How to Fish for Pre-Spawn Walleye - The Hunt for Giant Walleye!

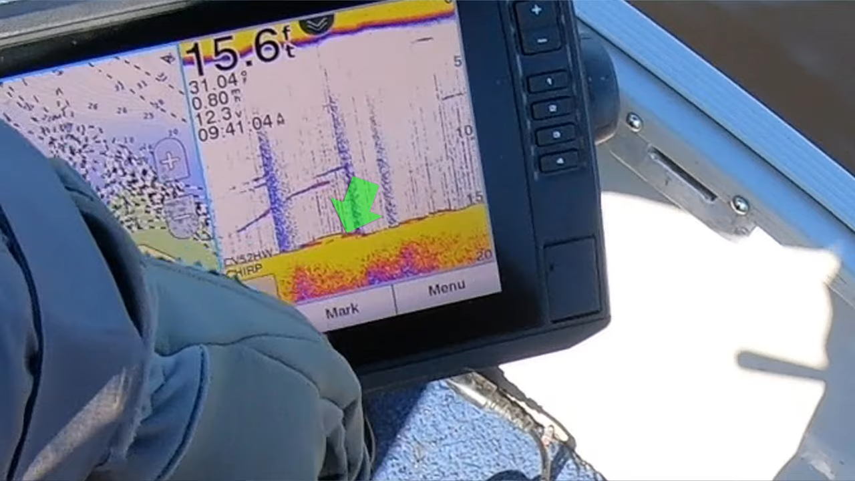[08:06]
On screen: depth 15.6 ft
That is a big one right there. Let's see if we can get him. That's a big one on the screen. You guys can see that right there. Man, did we just, we passed over a nice one. That's one of the bigger signals I've seen on the bottom. It's your 10 pound mama. She's in a bad mood.